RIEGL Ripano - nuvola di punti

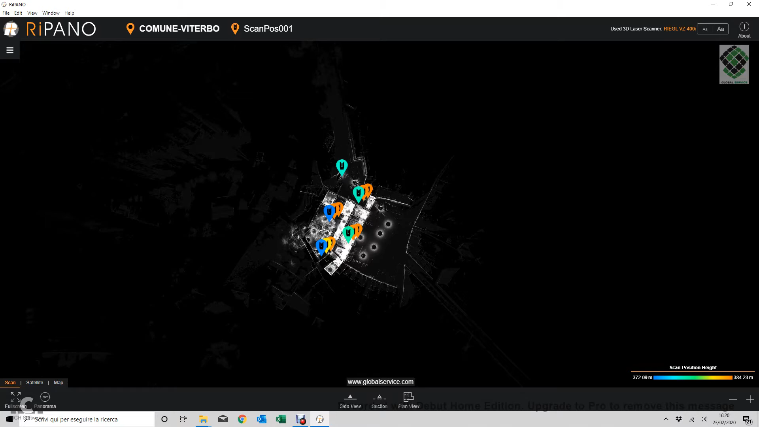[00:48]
Ecco, andando su scan, è la planimetria ottenuta dalle scansioni. Allora,
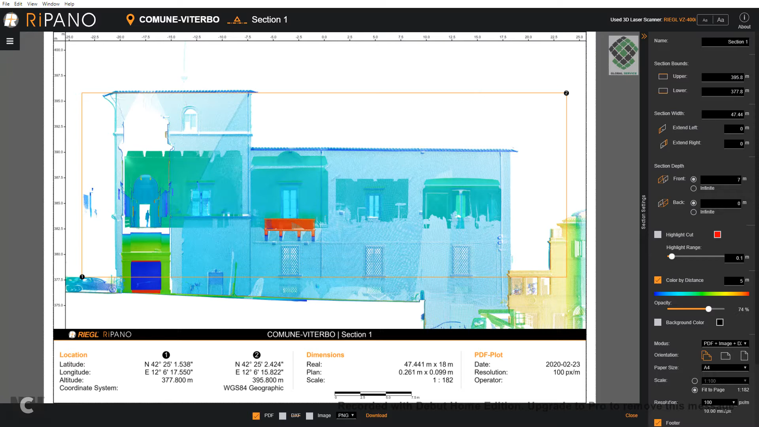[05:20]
Dunque, avremo in blu i colori più vicini e in rosso le distanze maggiori. Si può ovviamente scegliere anche il colore di fondo della scansione.
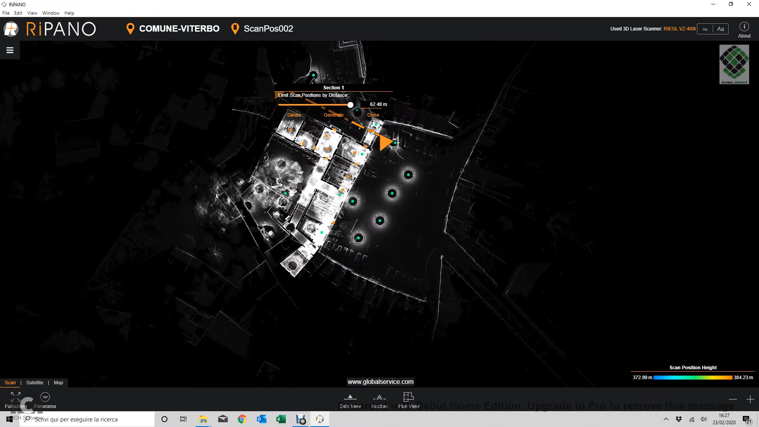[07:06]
Questo qua si può cancellare, oppure si può anche cancellare il prospetto che abbiamo fatto.
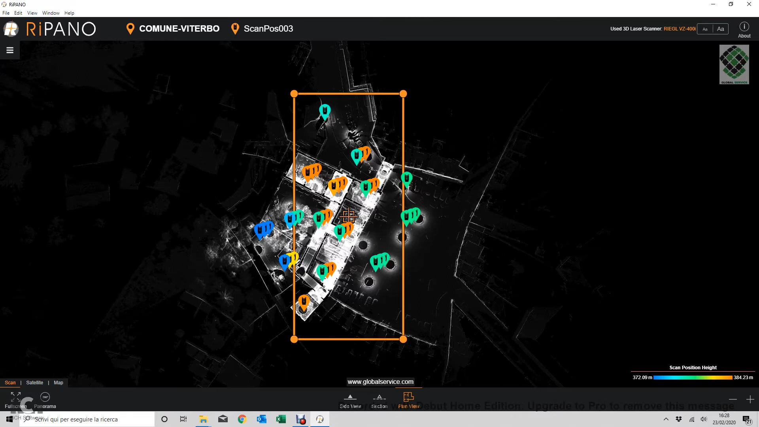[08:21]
Facciamo così un rettangolo che poi, comunque, si può girare in qualsiasi momento. Ecco, basta cliccare su uno degli spigoli e trascinare in basso e poi si aggiusta. Ecco, e si può anche ruotare. Anche in questo caso andiamo a prendere i dati di tutte le scansioni e clicchiamo su generate.
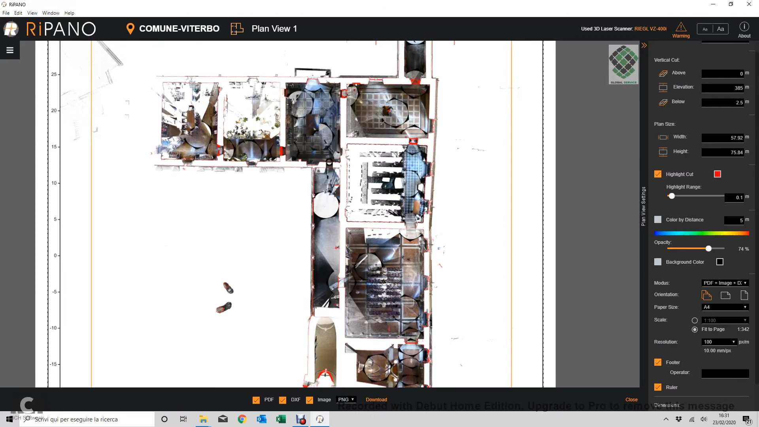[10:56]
In ogni modo, già così, abbiamo il, ecco le linee, le linee dei muri,
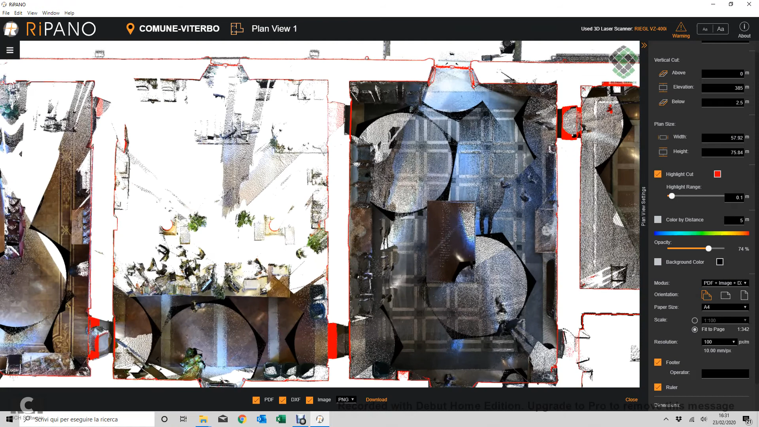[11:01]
però è abbastanza carica, diciamo, perché ci sono tutti i pavimenti.
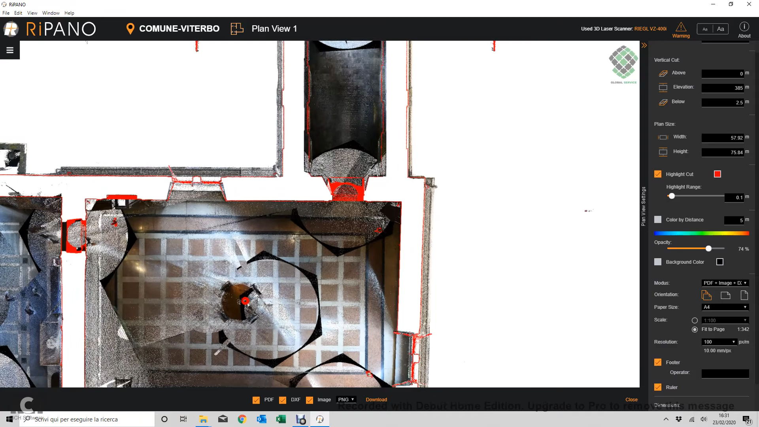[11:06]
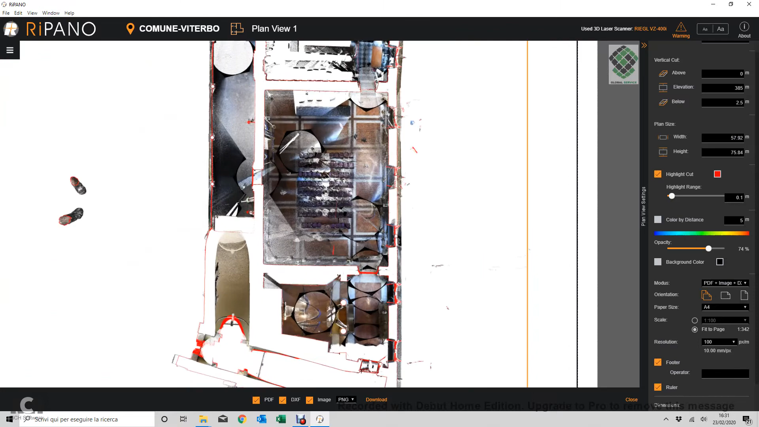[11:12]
Quindi, dunque, andiamo a cambiare le impostazioni e diamo, punto 2,
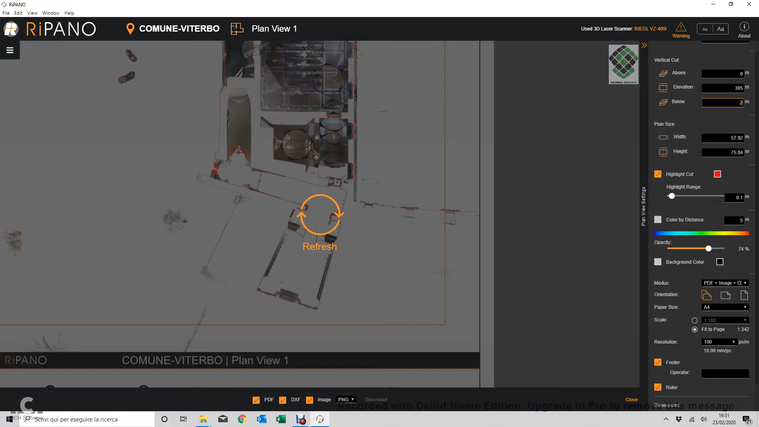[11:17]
una fetta, praticamente, di 20 cm, a partire da 385 a scendere, perché abbiamo indicato below.
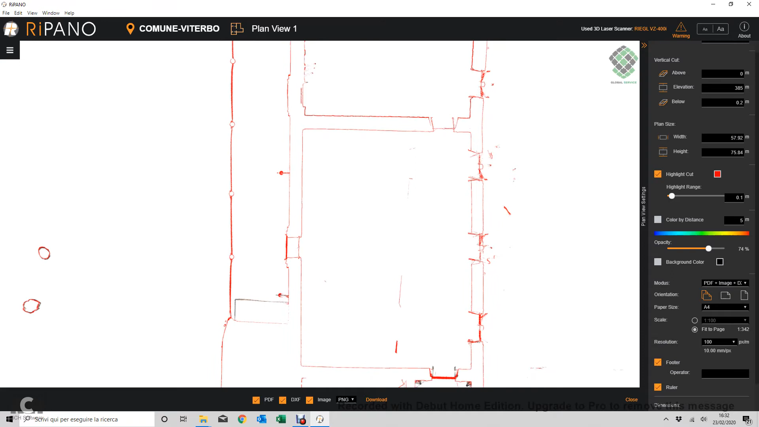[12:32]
Questo, credo che sia nel balcone, è una rete, credo che ci fosse una rete, dunque, ecco, è indicata anche la rete, poi andiamo a vedere magari dalle scansioni. Comunque, sono tutti gli spessori dei muri, ecco, già qui,
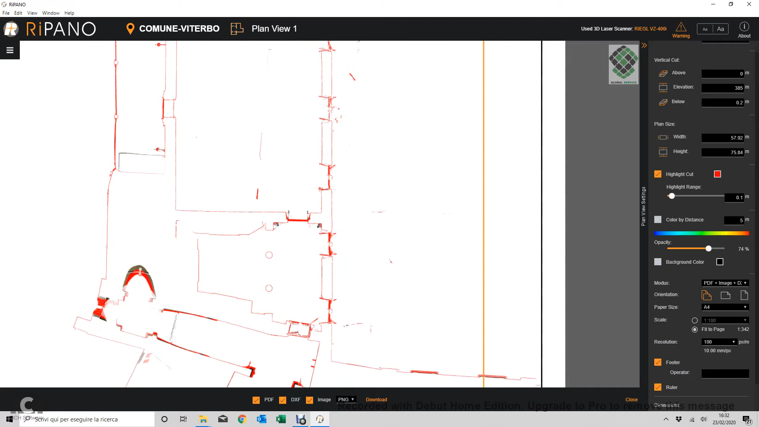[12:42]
è possibile fare un'analisi di quella che è la struttura.
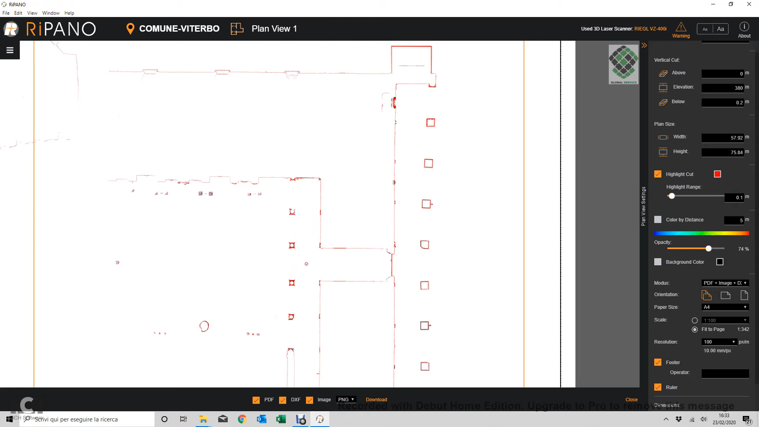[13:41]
Però, anche in questo caso, abbiamo ottenuto una planimetria del piano terra. Allora, chiudiamo, si può mantenere,
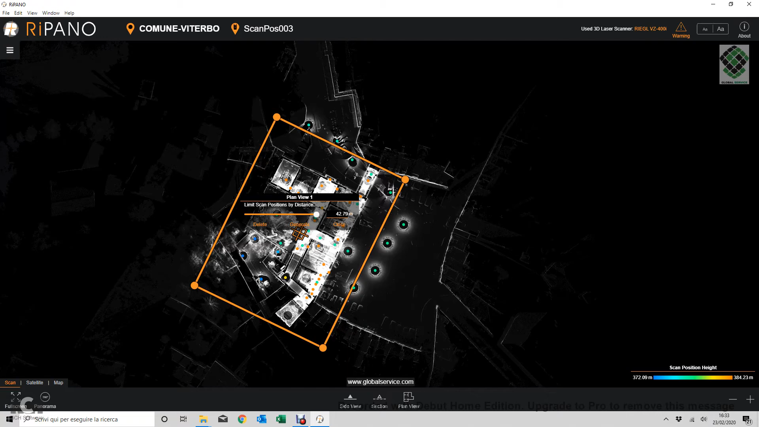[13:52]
oppure con Delete si può cancellare quello che abbiamo creato, ma è possibile farlo in qualsiasi momento, per cui andiamo a chiudere.
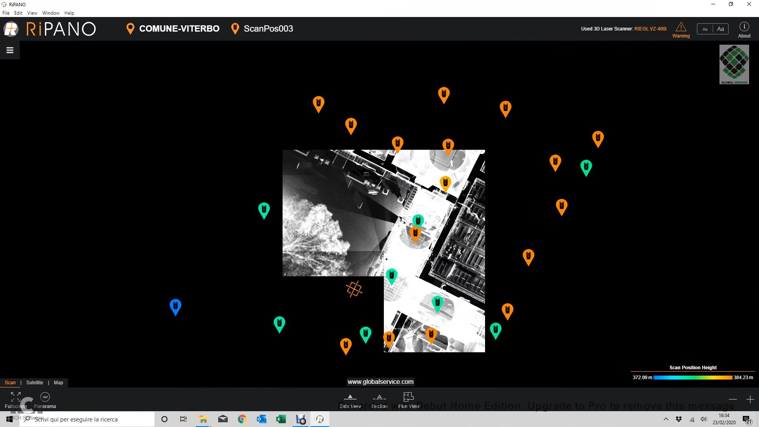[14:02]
Allora, andiamo a vedere, da qui, doppio clic in questa scansione per avere un riscontro su quello che vedevamo prima.
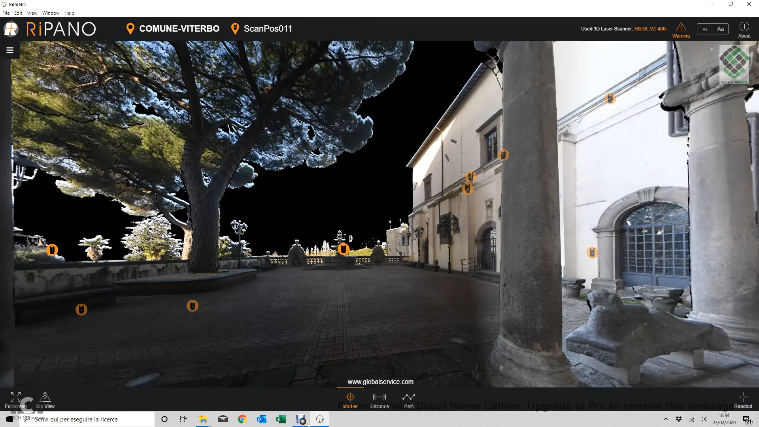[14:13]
Ah no, questo è il piano sotto.
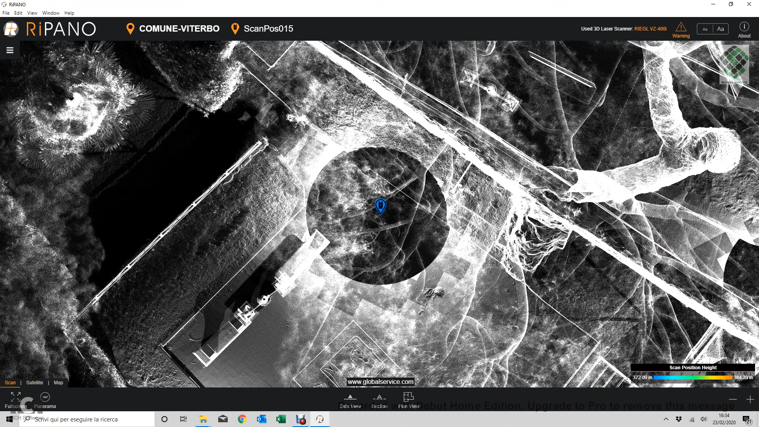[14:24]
Andiamo con il top view, e vediamo, allora, a quota più alta,
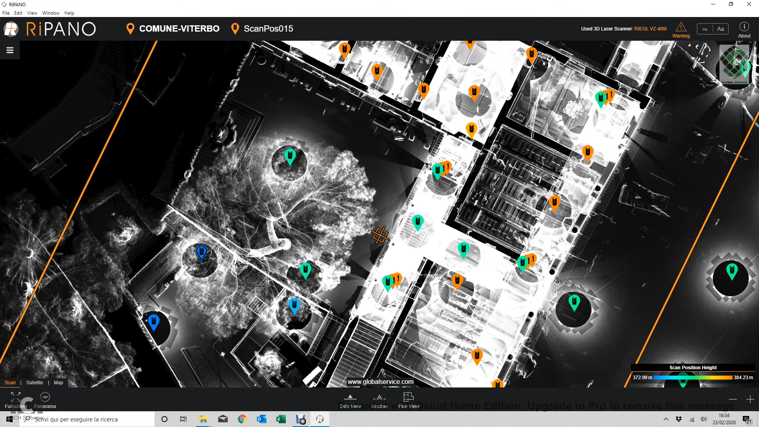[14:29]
per cui le, ecco qua, sono queste qui arancioni, perché quelle a quota verdi sono a quota più basso, dunque al piano terra.
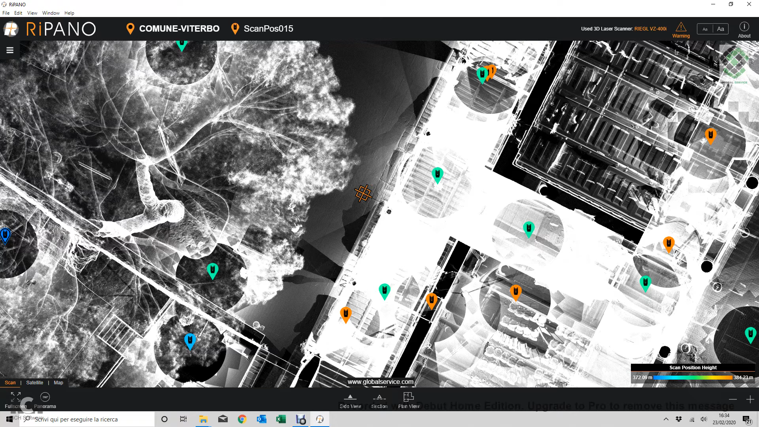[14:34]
Vediamo, in questo caso, doppio clic su questa, dunque dovremmo essere sul terrazzino interno, diciamo.
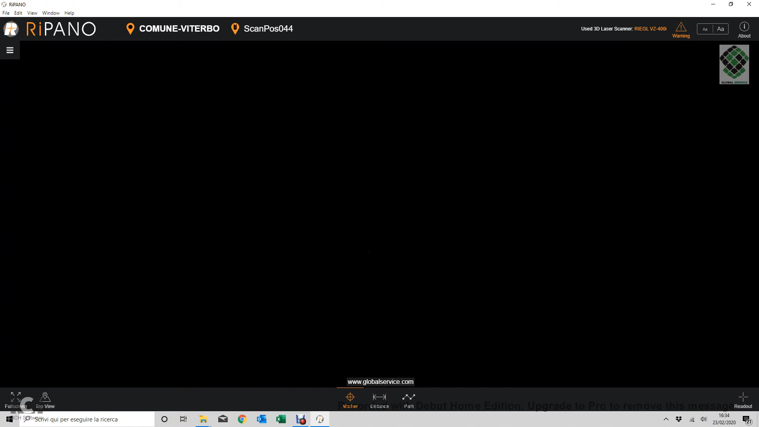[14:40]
Ecco qua, quello che vediamo prima, infatti, erano le, questa, questa rete.
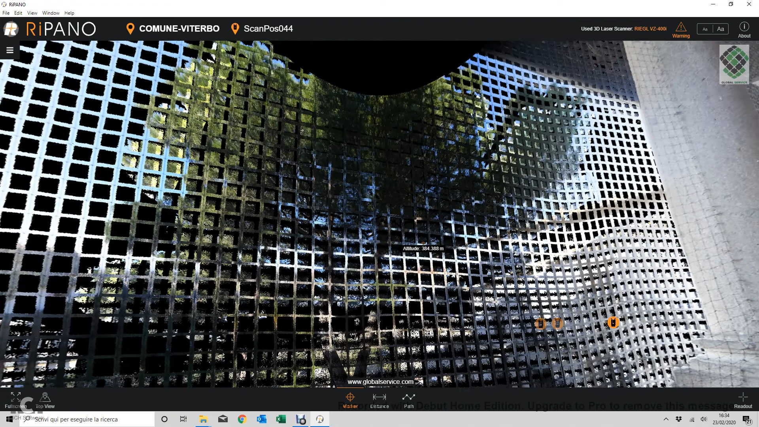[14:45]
Vediamo da immagine fotografica, anziché immagine true color, per non volare i punti.
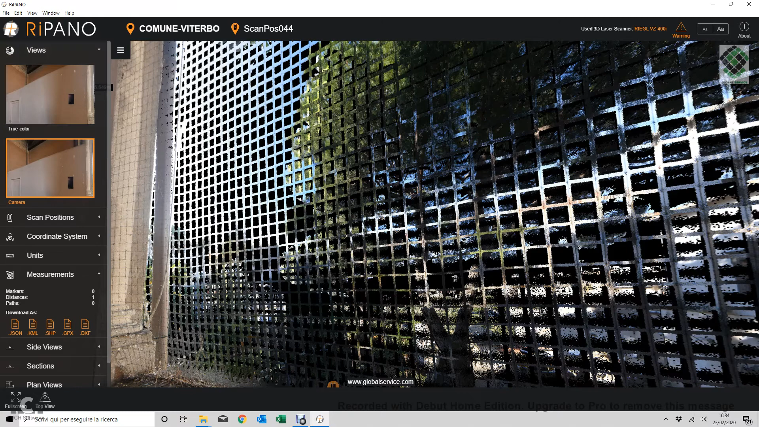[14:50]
Ecco, quello che vedevamo, abbiamo fatto praticamente anche una sezione di questa rete, che vedevamo qua.